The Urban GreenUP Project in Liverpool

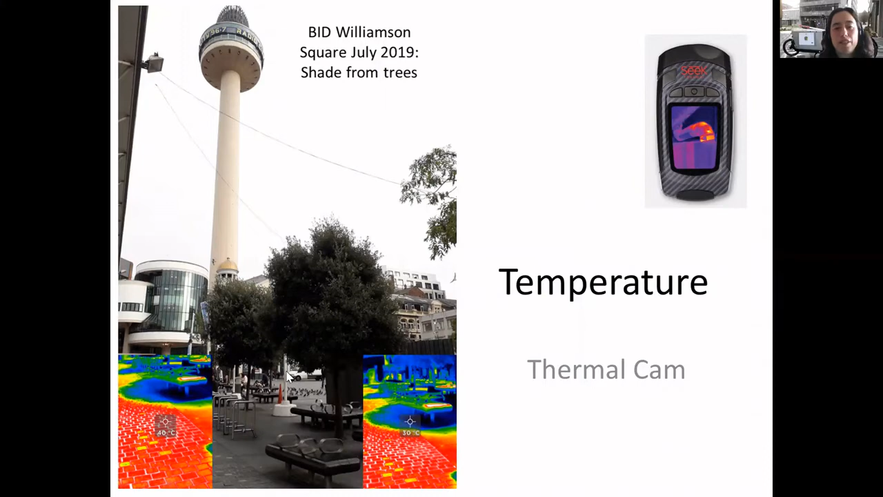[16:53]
surface, and then 30 degrees under the trees, it's quite a difference, temperature difference, within the, just that was a hot day in July last year, and then again, this is on the Baltic green wall, so we're starting to see already quite a difference, this is before the green wall was put in, so you've got a seven degrees difference here, but then with the green wall in situ, we've got 17 degrees difference, so we're already seeing a difference, and you can really feel it when you're up close to the wall, it's a lot cooler, and a different environment, and obviously this is more important generally in continental Europe,
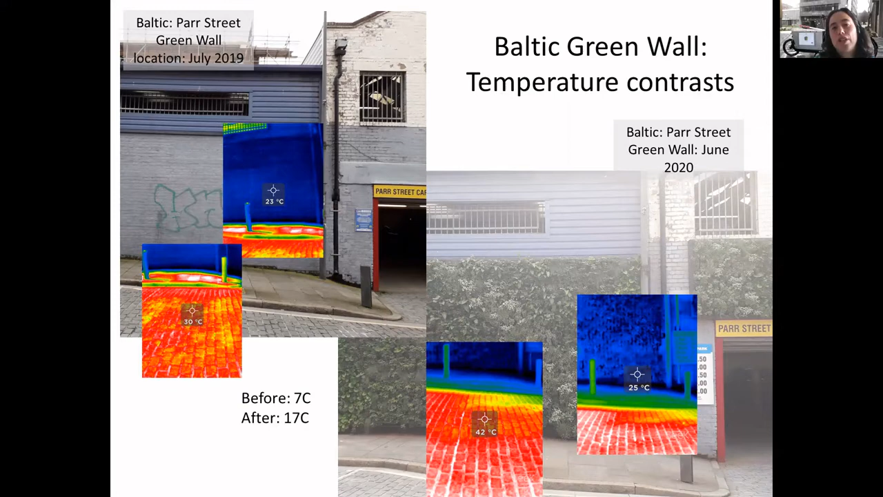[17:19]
but it is increasingly important in in Liverpool, with climate change. So biodiversity monitoring, that we've all been waiting for, so this is the baseline,